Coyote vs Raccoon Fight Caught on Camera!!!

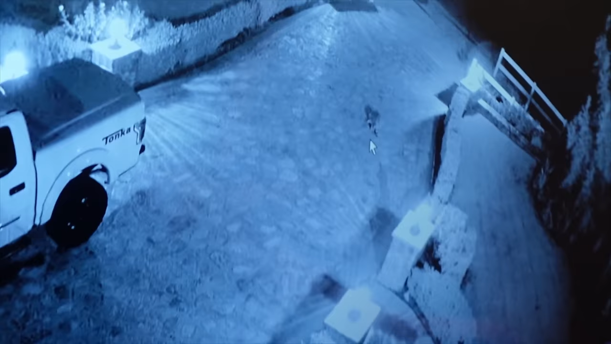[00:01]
I'm not sure what it is that is a raccoon okay
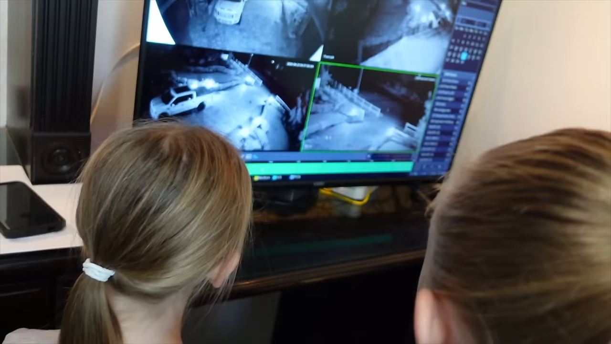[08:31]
me show you guys some okay so we're going to go this one here there's this little thing
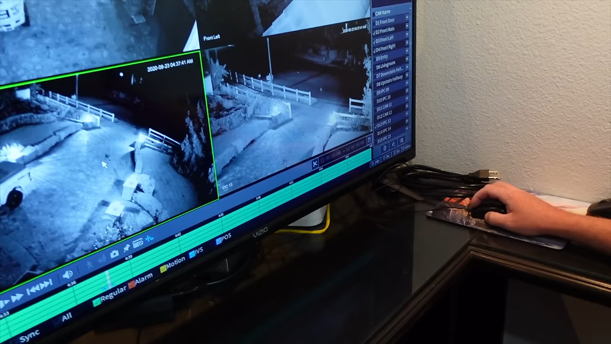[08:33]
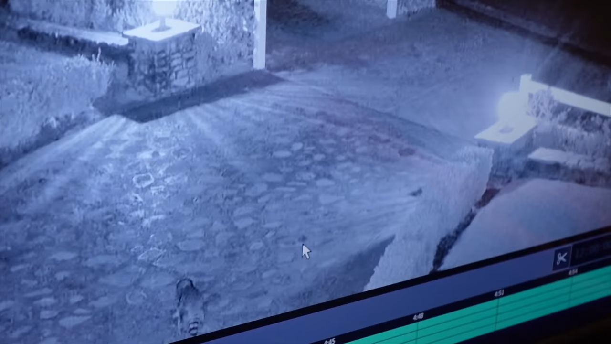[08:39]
okay that is a raccoon okay this one doesn't have sound he's got a striped toe
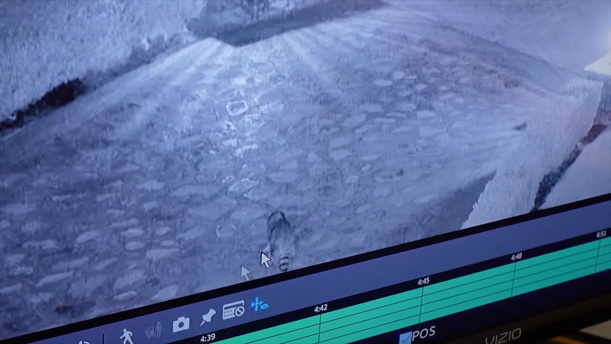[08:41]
raccoon all right now the crazy stuff's about to happen this is
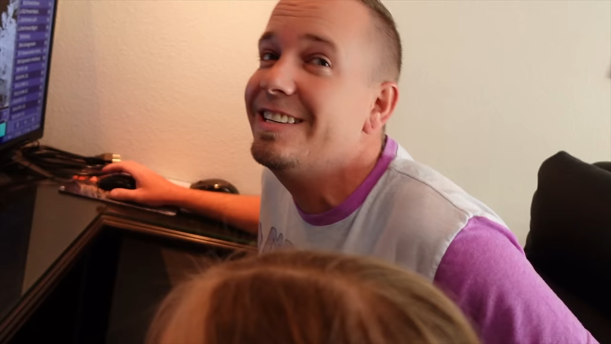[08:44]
like okay so we're like okay so it's a raccoon a raccoon just left some of its meal all right but that's not what happened it gets a little it gets a little crazy
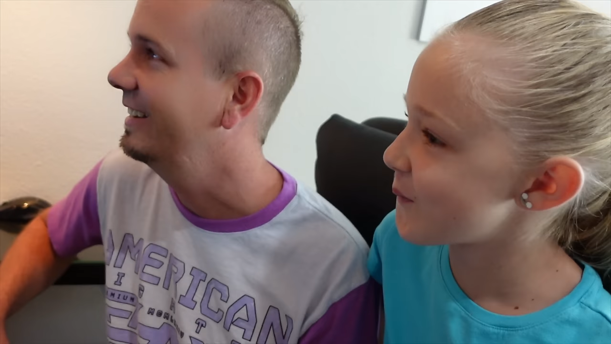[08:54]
all right so just watch down the street here girls okay so something else is coming okay
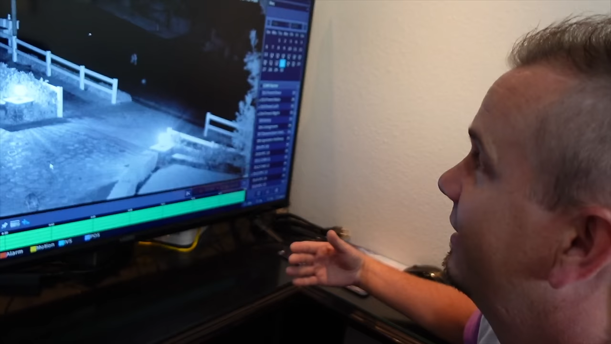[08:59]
what is that bobcat i don't know we'll see just
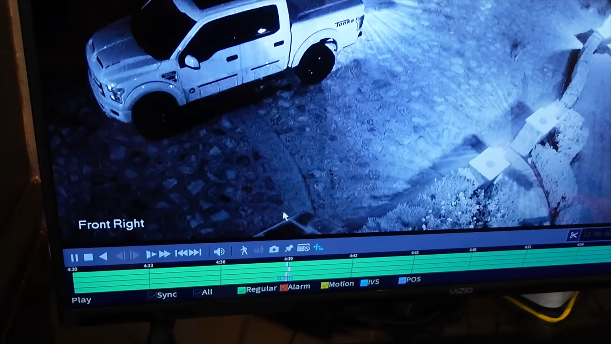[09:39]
okay and all the way down
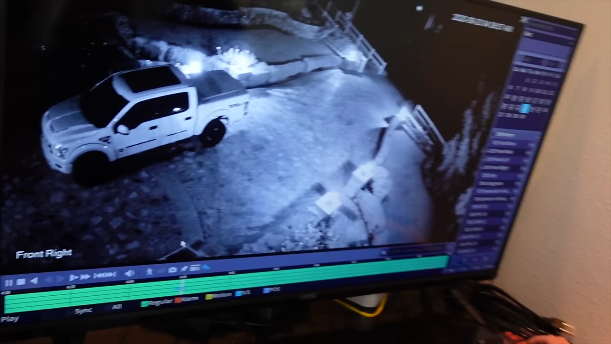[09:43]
whoa did you hear that wait do that again wait watch wait i gotta do it wait he just picked something mom missed it all right i missed it all right
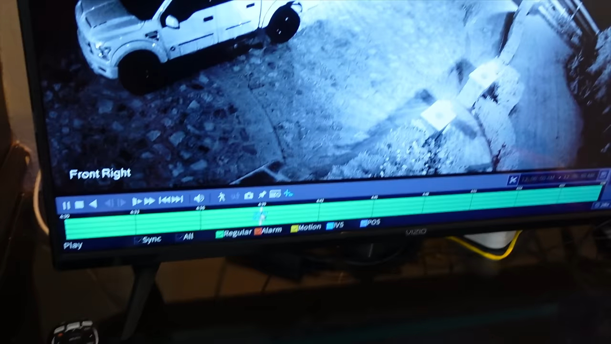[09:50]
okay we're gonna back this up okay i'm here okay so mom
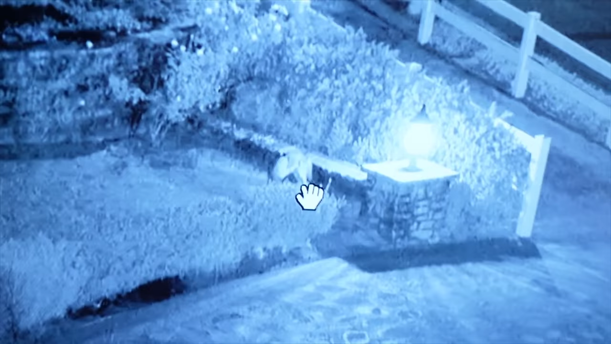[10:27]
basically the coyote sits over there and eats his meal
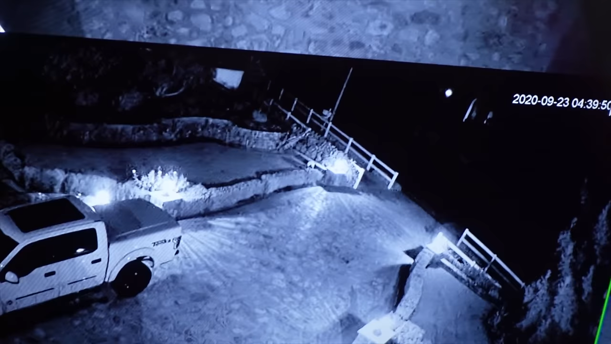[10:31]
crazy hi girl is that apple right now okay so mommy saw something in the driveway and it was kind of oh there we go wait is it right there where the thing was there's something right there there's
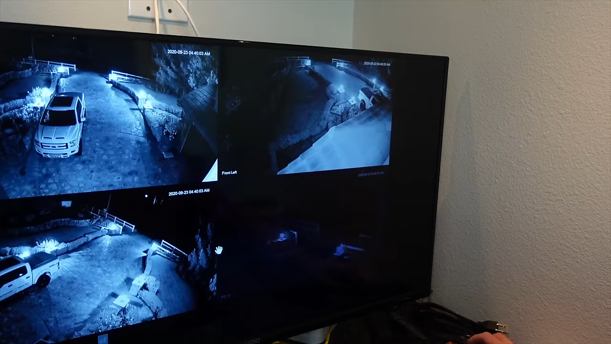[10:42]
also this guy should we see if he let's see if he runs away yeah we never watched this is a raccoon yeah we haven't he probably ran off somewhere no there's not a raccoon i think the raccoon
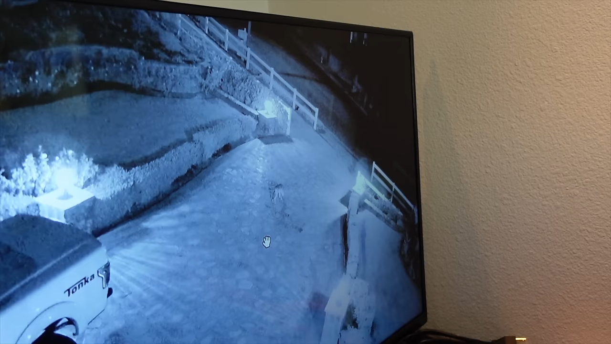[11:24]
let's go anyways come on let's go so mom's found something she thought was a bird we found a raccoon and a coyote so possibly